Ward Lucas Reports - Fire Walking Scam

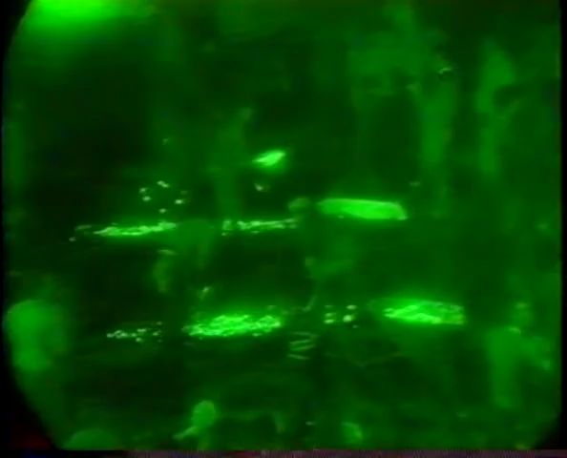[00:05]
Last night at the Denver Marriott West, Robbins staged his fire walk for about 400 people.
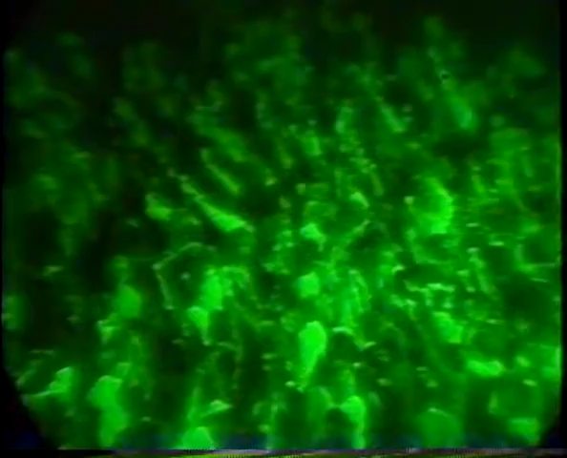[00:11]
Robbins got his followers into an emotion-charged state, and they marched to a fire pit in the back of the hotel.
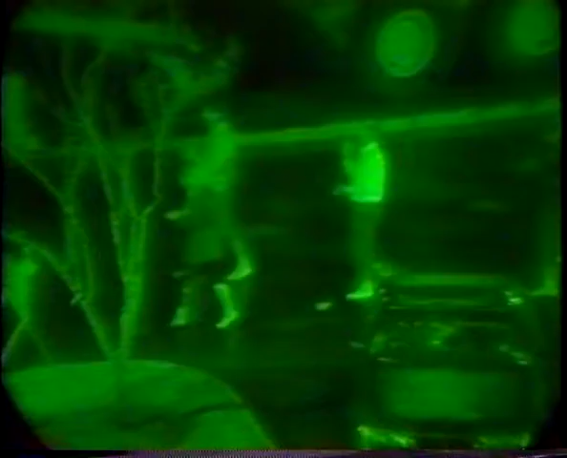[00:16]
Conga drums were played. The people clapped and chanted.
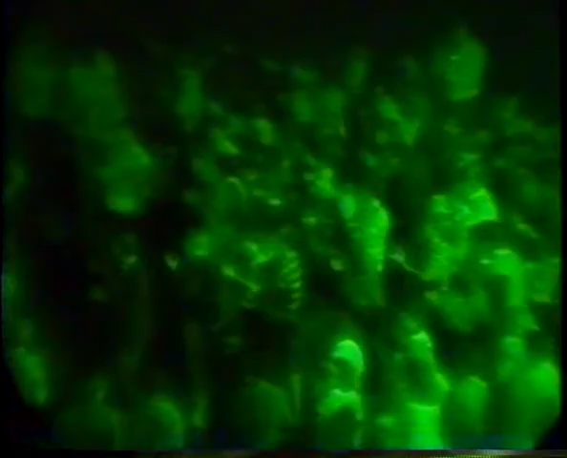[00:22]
A dozen of Robbins' assistants kept up the fever pitch, exhorting the crowd to continue its ritual. And then one by one, 400 people hopped across the beds of red-hot coals.